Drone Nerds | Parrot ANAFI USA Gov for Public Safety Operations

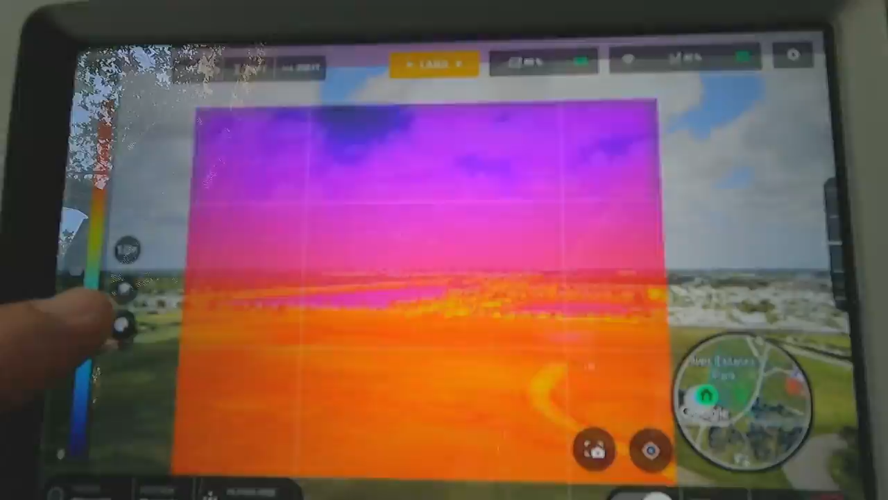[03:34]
320 to 256 resolution and a 50 degree field of view.